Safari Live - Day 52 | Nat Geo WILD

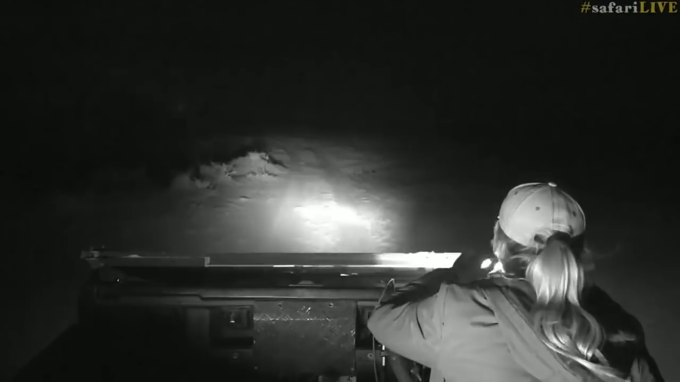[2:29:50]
They might have got stuck at one point and spun their wheels and dug lots of these little trenches, which are not particularly comfortable to go through. You can lose a person if you hit them too hard. And also, I'm driving on the edge of a lugger.
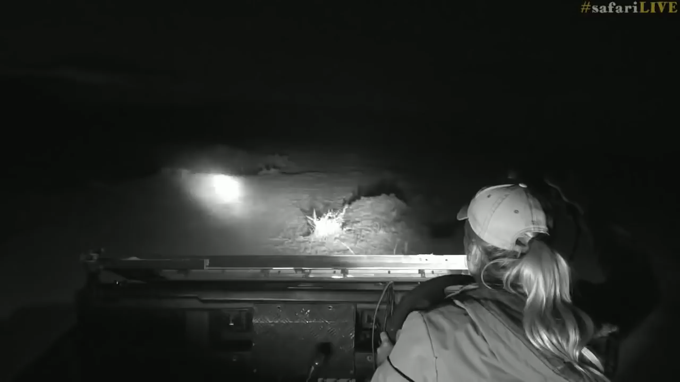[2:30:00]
I don't want to drive into it. That wouldn't be good now, would it? But along the lugger, we could find many different things. We could find things like jennets that have been living up in the trees.
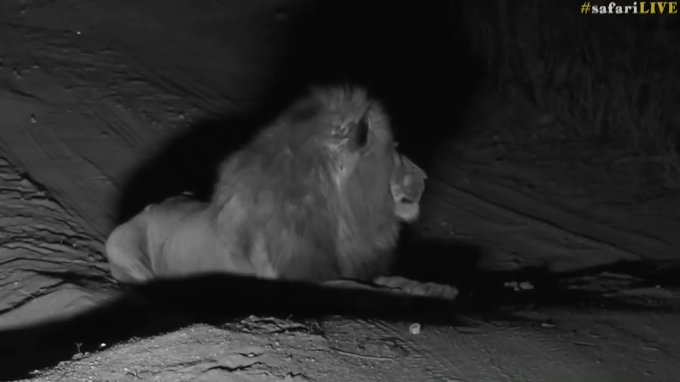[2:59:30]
Well, we're still sitting with the Birmingham boys and we're still having a situation where they are roaring, and so we thought we'd extend a little bit longer. Here we go.